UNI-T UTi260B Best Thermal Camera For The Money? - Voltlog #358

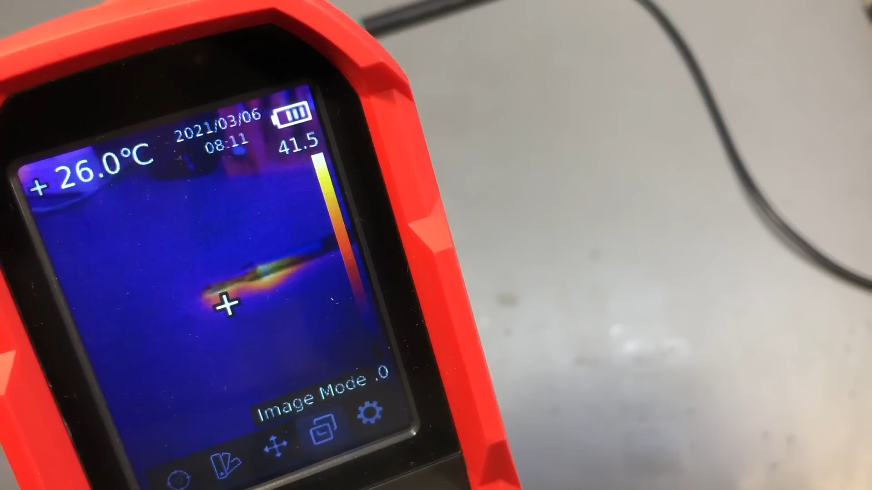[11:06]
On screen: spot 26.0°C
is something that I wasn't able to do with my old flare camera is to have
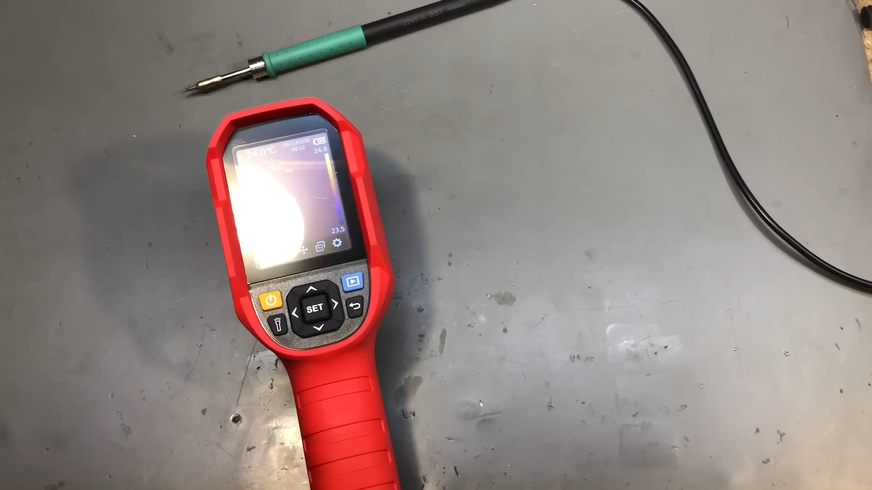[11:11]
multiple measuring spots and this camera has quite a few options the
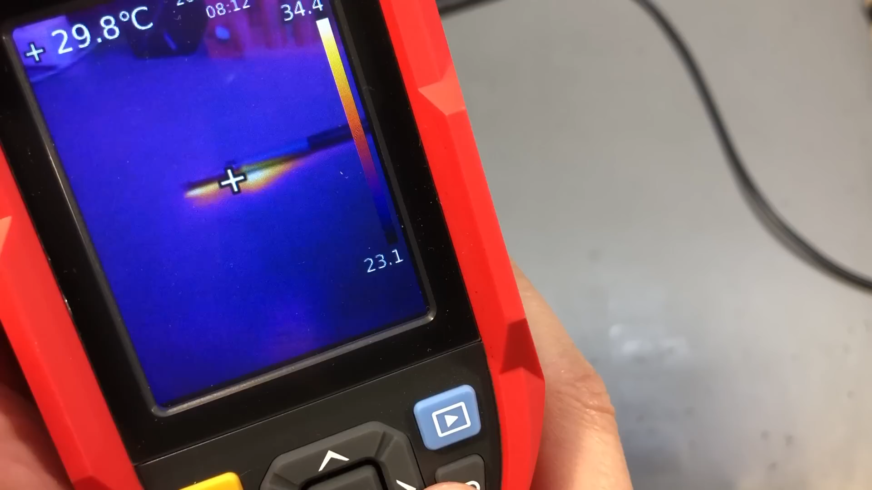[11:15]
On screen: spot 29.8°C
basic one is to do a center spot measurement point but it can
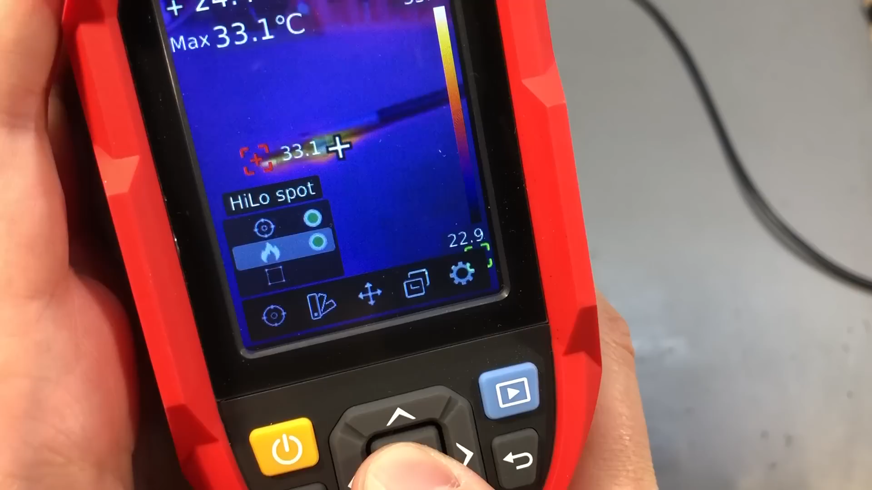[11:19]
On screen: max 33.1°C
also do high and low measurements it can identify those points on the
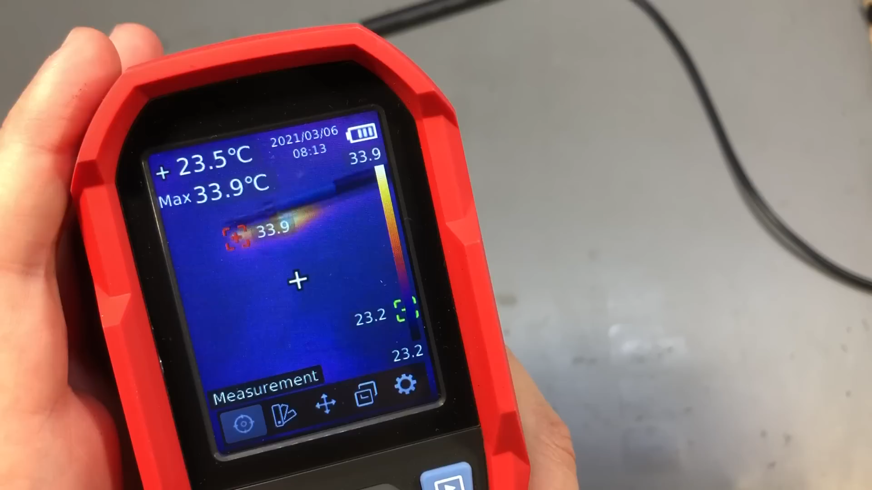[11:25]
On screen: spot 23.5°C, max 33.9°C
image and you can combine these and still have a center spot measurement on or
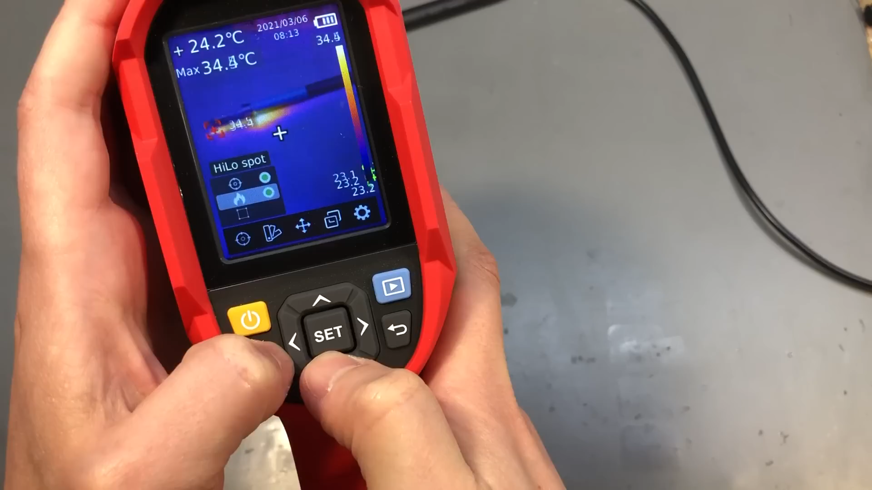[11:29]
On screen: spot 24.2°C
there's a third option you have a region of interest and it will search for the high spot in
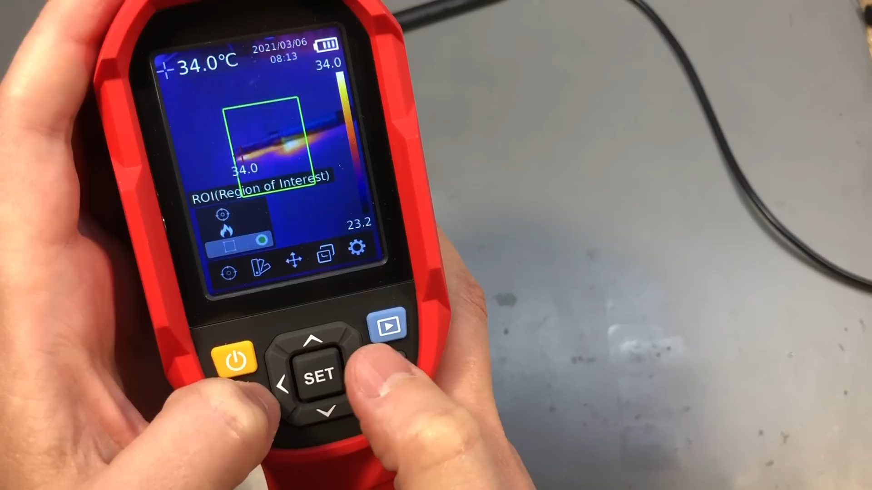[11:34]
On screen: spot 34.0°C
that rectangle additionally you have up to three measurement points that you can manually position in the frame so it's pretty versatile in terms of measurement points
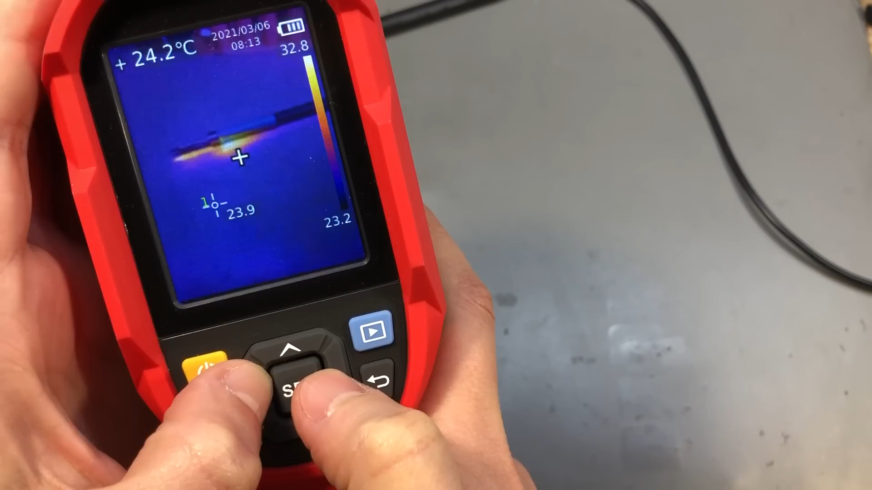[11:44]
On screen: spot 24.2°C
these features will sure come in handy for measuring multiple points on a circuit board for example while you are in the fusion image mode by
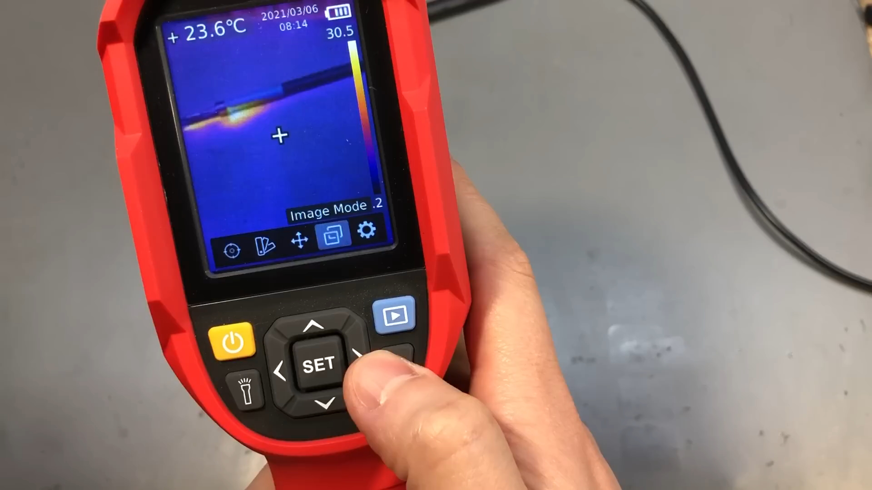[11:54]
On screen: spot 23.6°C
pressing the left or right arrow keys you can adjust the
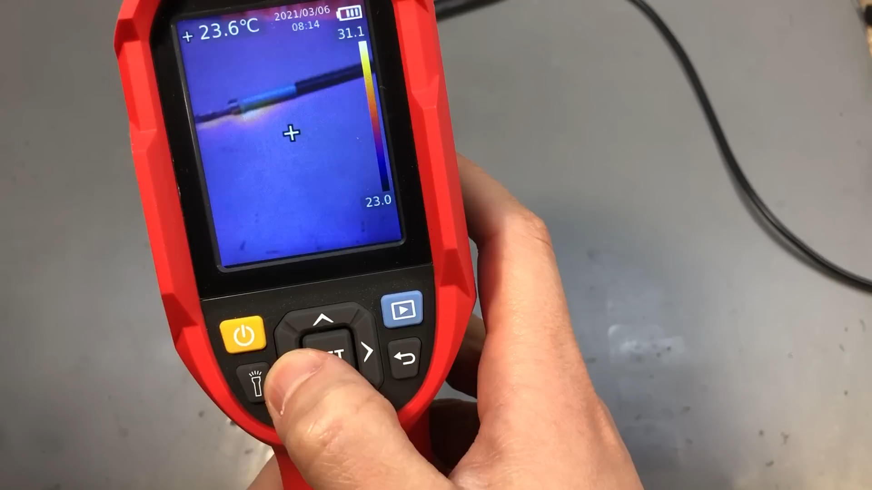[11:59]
On screen: spot 23.6°C
percentage of thermal image mixed on the screen in 25%
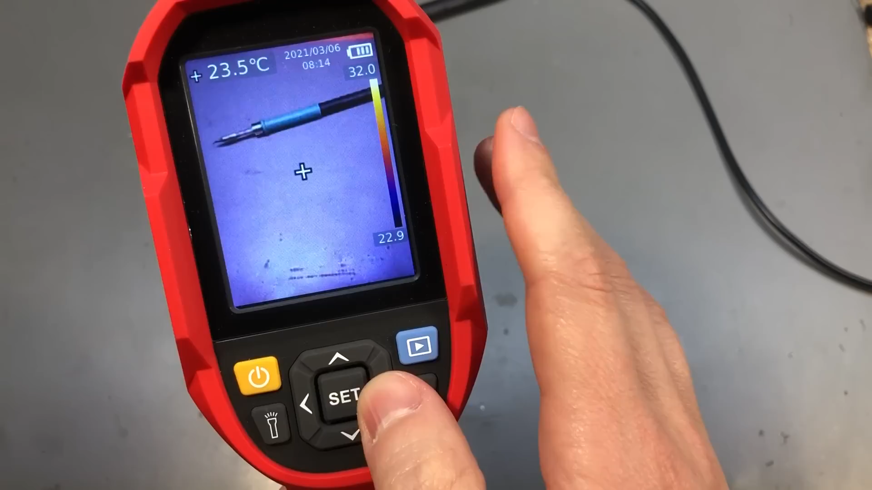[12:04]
On screen: spot 23.5°C
increments and I think this is also quite a useful feature to have and
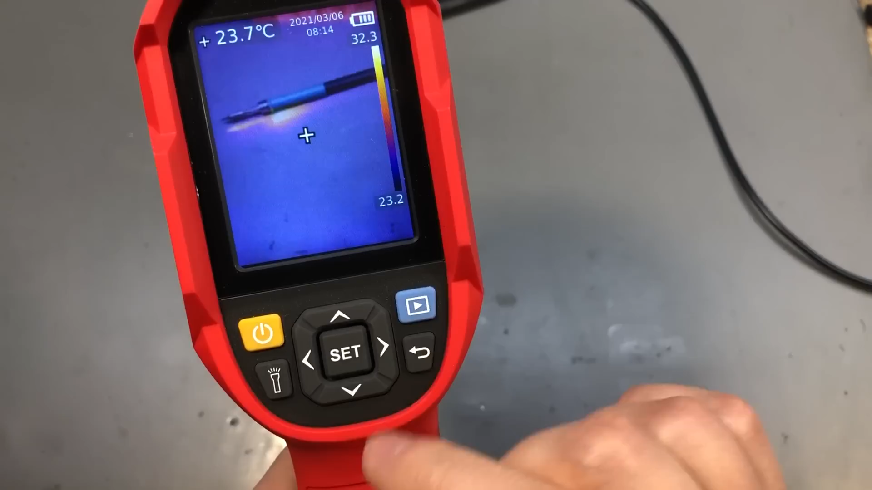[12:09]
On screen: spot 23.7°C
if you want to capture an image you just need to hit the
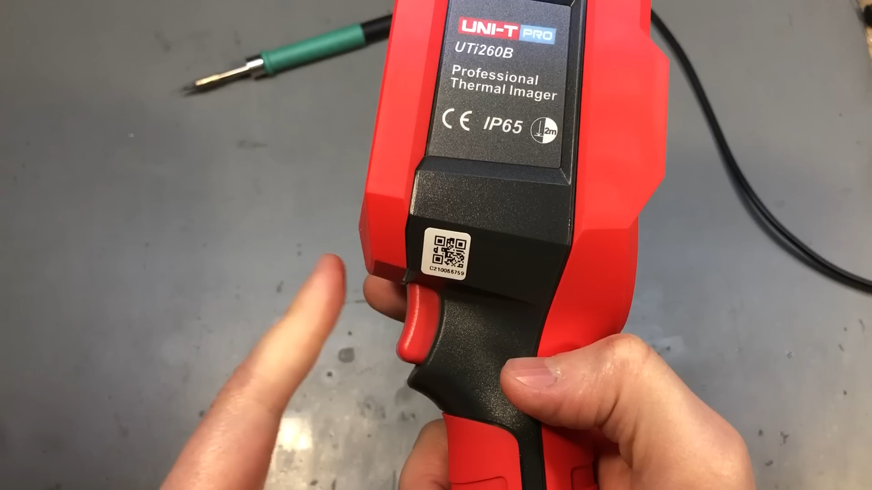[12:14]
trigger switch on the handle and you will have to confirm you want to
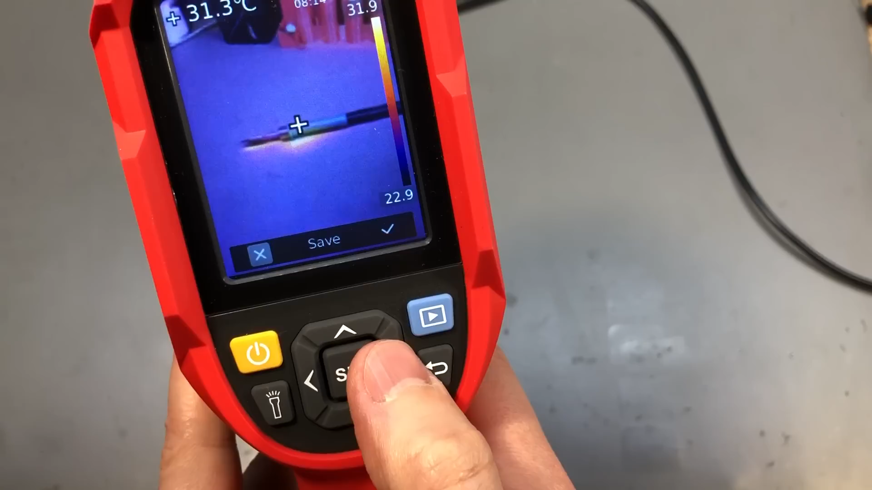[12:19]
On screen: spot 31.3°C
save that picture and this requires two additional clicks I find
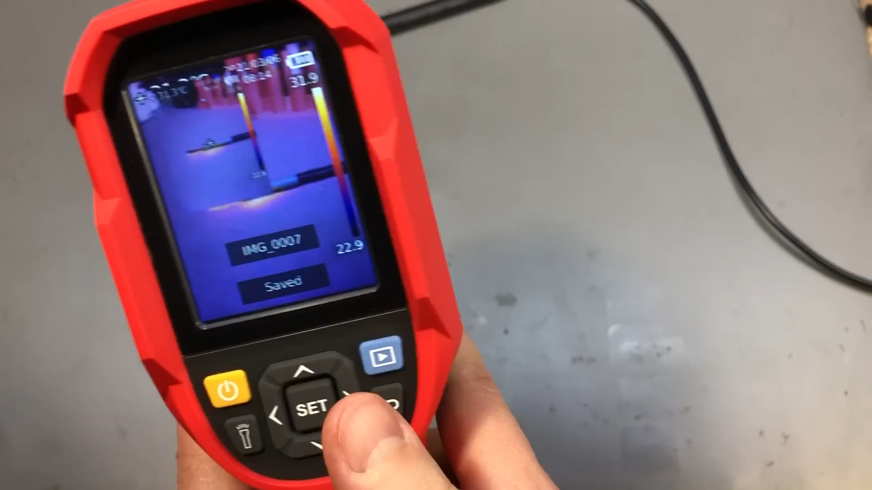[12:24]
this annoying I think this extra step is not needed this could be like a menu option to stop asking you for confirmation and save directly to SD cards because
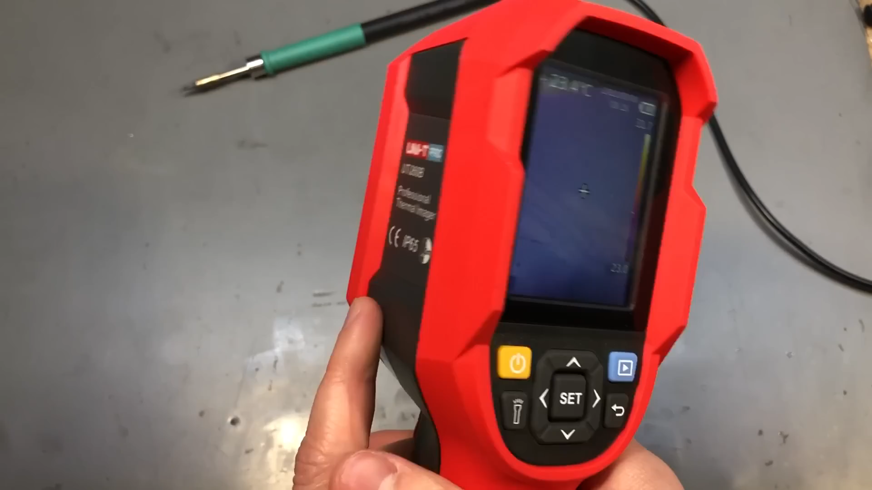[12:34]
what's the worst that it could happen if you press this accidentally you will capture an image it's not a big deal one thing that I'm definitely missing is the ability to capture video on this camera I used to have this option on my third camera and it was good for measuring temperature evolution over time I could track for example how long does it take for my circuit to reach a certain temperature unfortunately with the unity you are only capable of capturing still images and I'm trying to understand